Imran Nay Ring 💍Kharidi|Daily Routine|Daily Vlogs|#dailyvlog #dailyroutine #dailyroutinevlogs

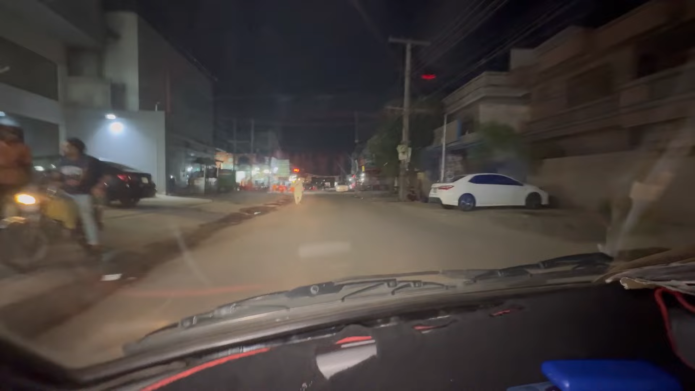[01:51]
रात को लेट हम निकले हैं अब आप देख लें कि ये तकरीबन 1:45 का टाइम है और मार्केट में रश तो है आज इतनी खामोशी नहीं है।